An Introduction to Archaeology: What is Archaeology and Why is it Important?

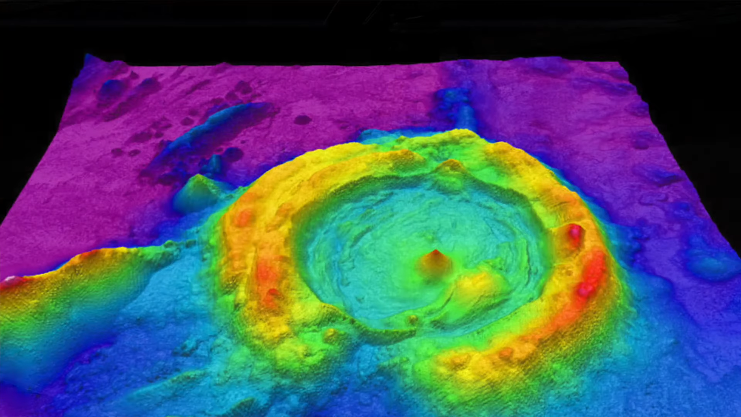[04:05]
Those measurements are plotted with the use of GPS and then that data can be used to create a map of the scanned area.
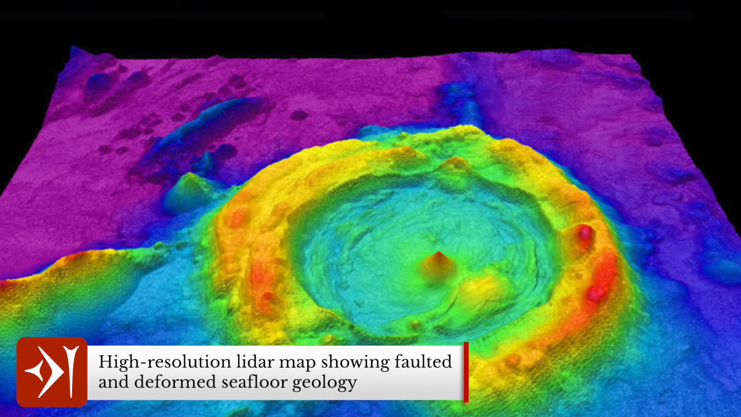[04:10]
LIDAR is used to map topography and find sites. It can pick up surface anomalies that wouldn't be visible to the naked eye and